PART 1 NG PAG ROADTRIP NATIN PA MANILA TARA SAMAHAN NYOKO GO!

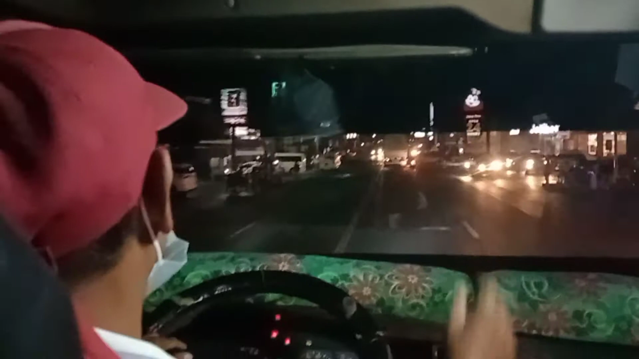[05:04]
ginagawin daan. Kaya dito kami dumala sa National Road. Bayan ng Kabartuan.
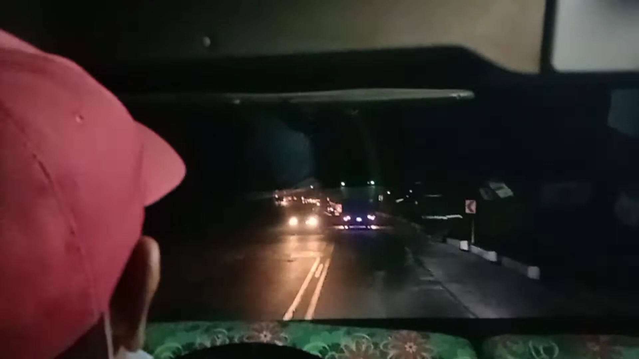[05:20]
Ayan po, pasok po tayo ng bayan ng Gabag. Makikita niyo po kung gano'n kaganda ang bayan ng Gabag, ng ating kabay na Gabag City. Hindi ko na pinakita sa inyo yung Santa Rosa, San Bernardo. Kasi natilim doon eh. Dito sa parteng Gabag, makikita niyo po kung paano kaganda ang Gabag City sa gabi.
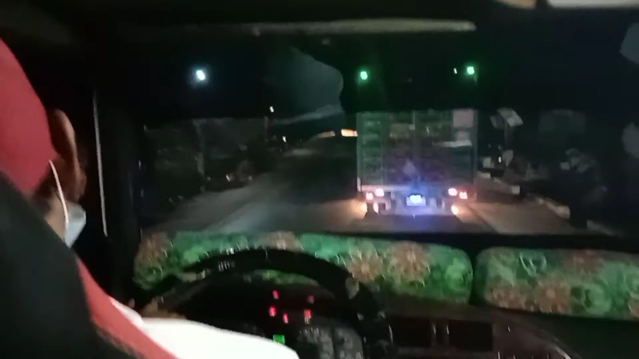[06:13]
Ayun, nasa kapura po tayo. Ayun po ang kulay niya. Wala, medyo madilim po.